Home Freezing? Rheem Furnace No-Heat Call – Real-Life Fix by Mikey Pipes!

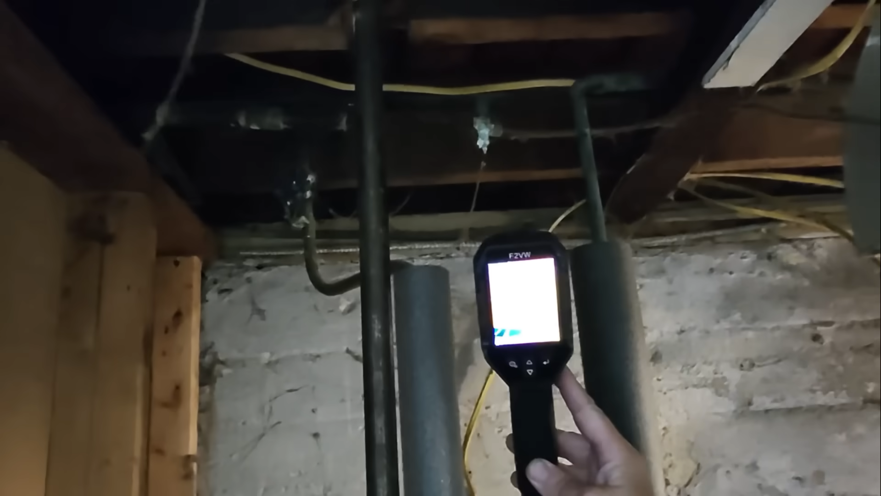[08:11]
look at that saddle valve oh it's actually not a saddle valve it was a T there and that is